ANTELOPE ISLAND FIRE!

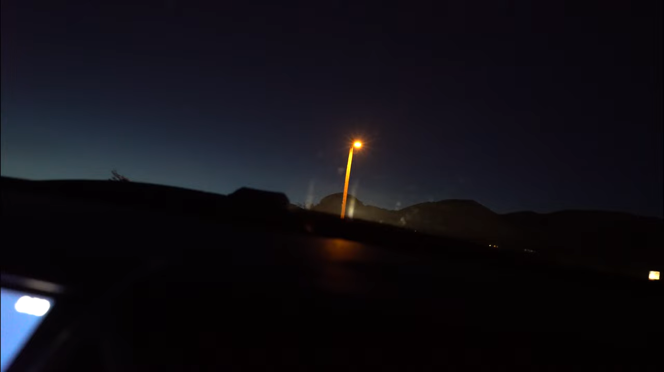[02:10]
That has to be a huge fire. Look at the flames.